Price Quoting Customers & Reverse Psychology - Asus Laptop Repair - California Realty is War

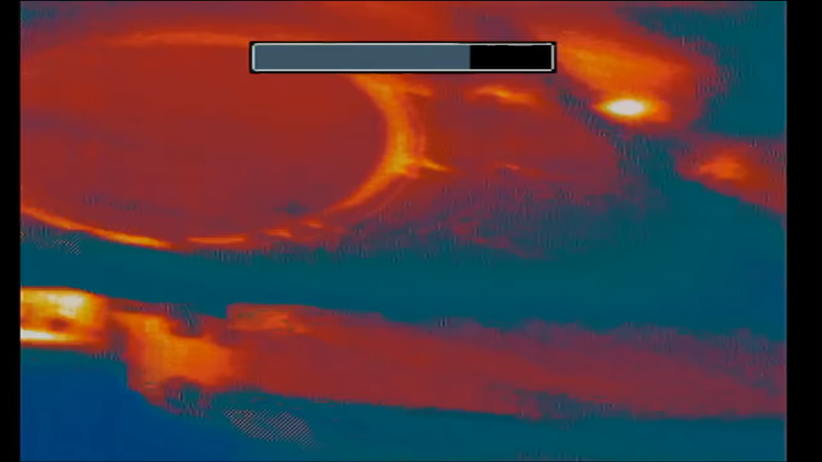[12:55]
So I have my thermal camera right here.
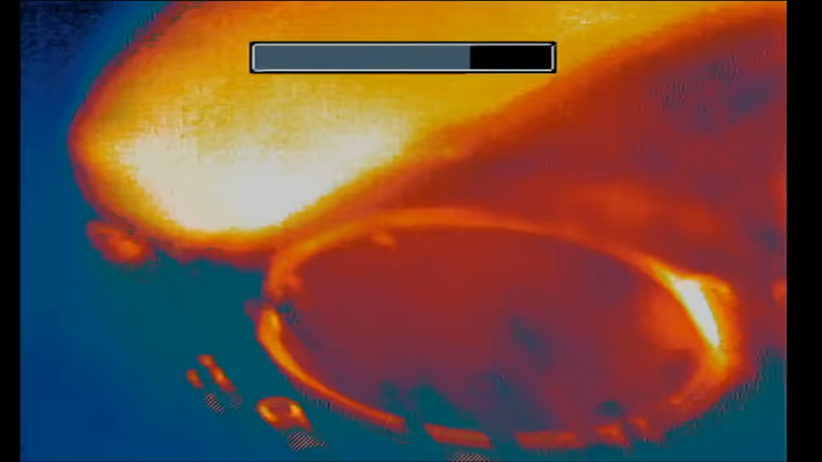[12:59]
The board starts from here. We do not have the fan and heat sink. The fan goes here. And another fan goes right there.
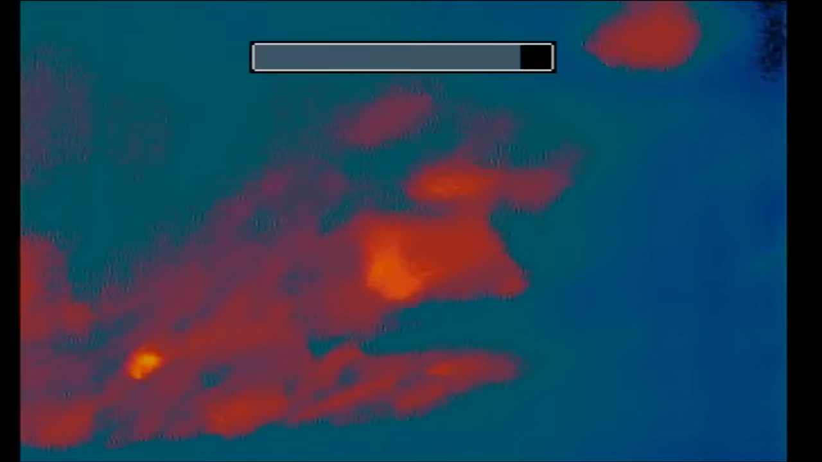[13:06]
And let's see.
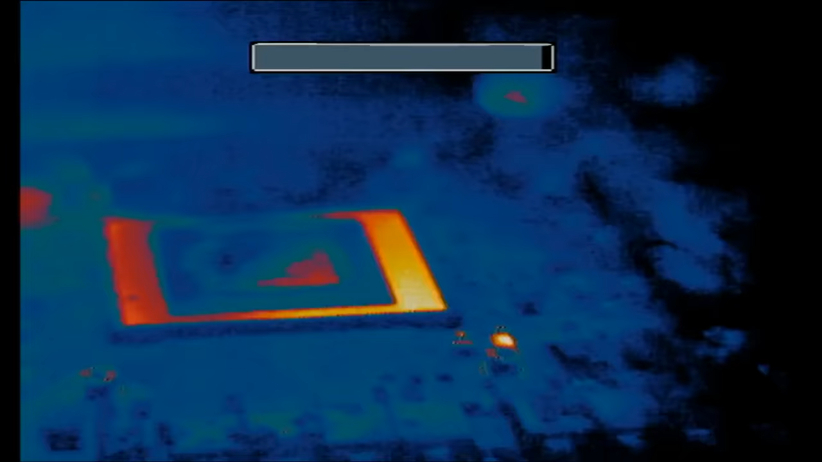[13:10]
Whatever you are seeing here is just a reflection. This here.
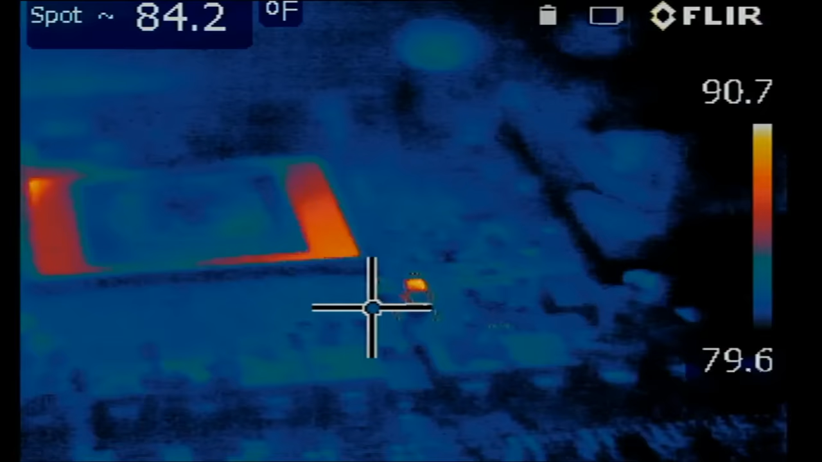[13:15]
On screen: spot 84.2°F
It's a reflection. If I tilt the laptop, reflection is gone. Okay.
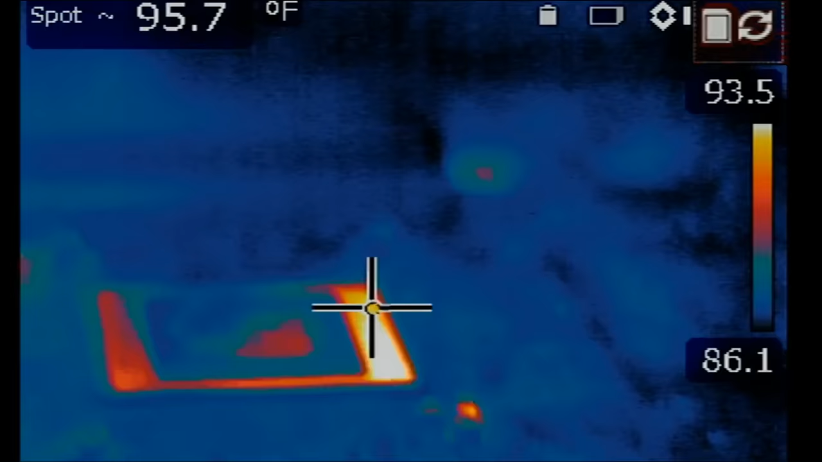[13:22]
On screen: spot 95.7°F
So you have to be able to differentiate between a reflection and a heat spot. I did not inject voltage yet, but I'm going to do it shortly.
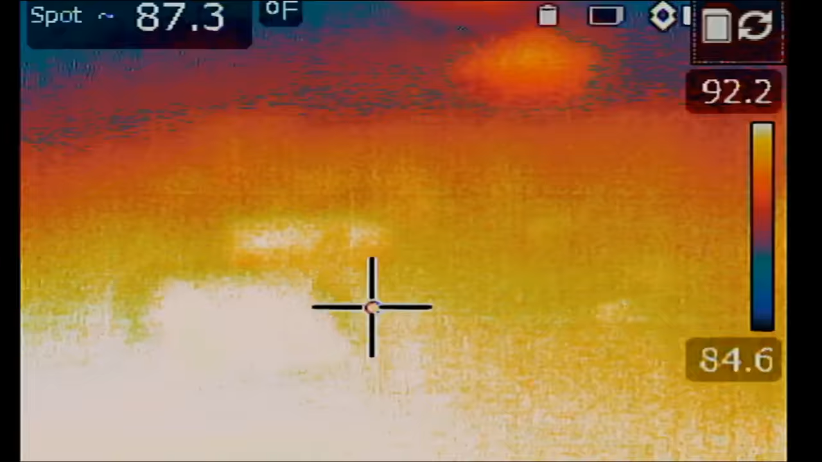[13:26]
On screen: spot 87.3°F
The NF.short is off. So we're going to turn it on.
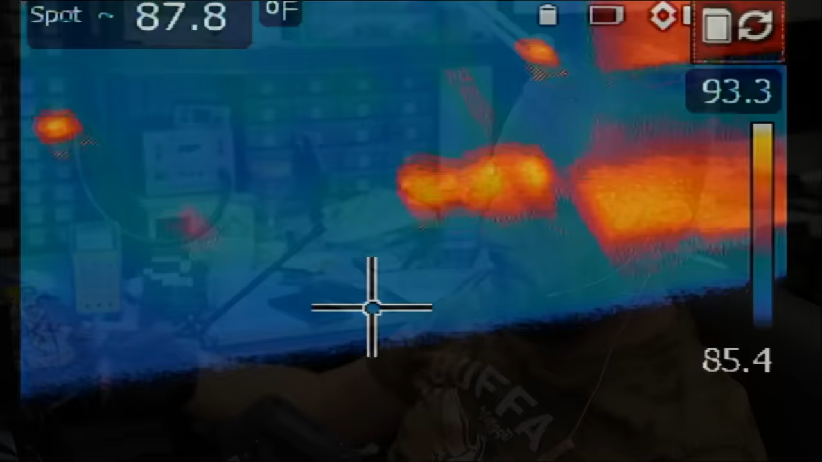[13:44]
On screen: spot 87.8°F
And look at this. Look at this.
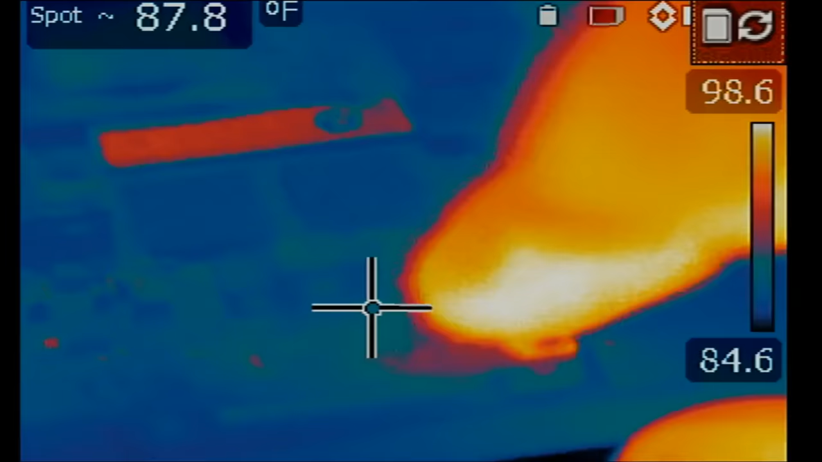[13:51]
On screen: spot 87.8°F
Right here. We got it.
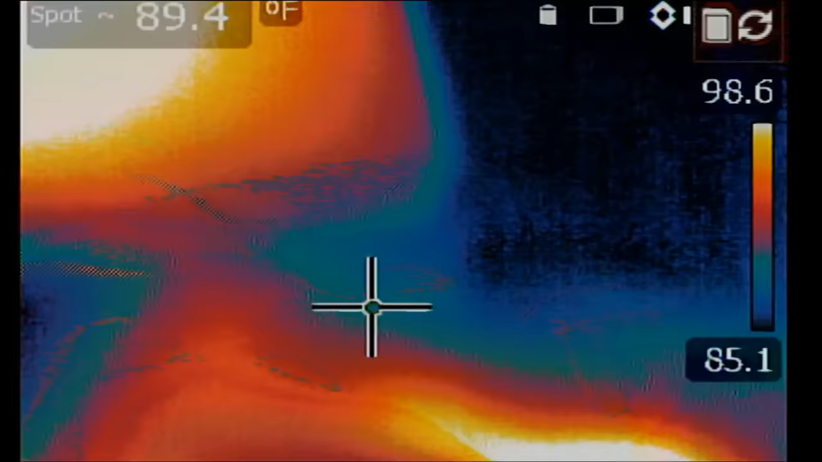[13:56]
On screen: spot 89.4°F
Something is getting hot all the way down on the bottom.